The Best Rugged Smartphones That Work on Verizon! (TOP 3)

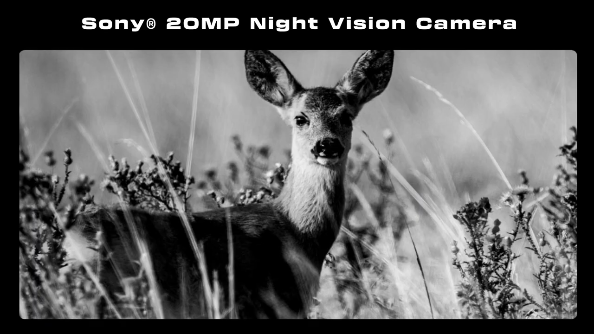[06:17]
It uses a 20-megapixel Sony IMX 3050 night vision camera for the purpose and provides a clear display and the ability to take pictures in the dark.